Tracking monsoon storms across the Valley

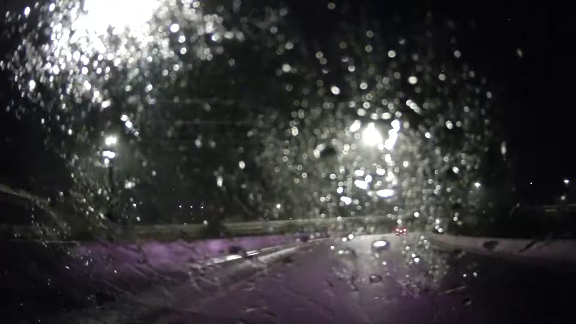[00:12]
This is at the loop 101 and the 51, and it looks like the rain is coming down pretty steady there. We've been seeing flashes of sporadic lightning here and there all across the valley, and of course we have that smell of rain in the air. Take a look at this video from Santan Valley.